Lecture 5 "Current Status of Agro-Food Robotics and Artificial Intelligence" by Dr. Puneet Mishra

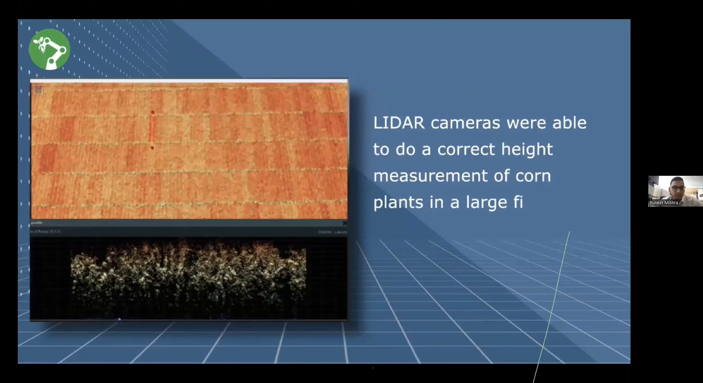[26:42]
Here we can also identify the height of crop, for example, by this kind of LiDAR imaging in your drone.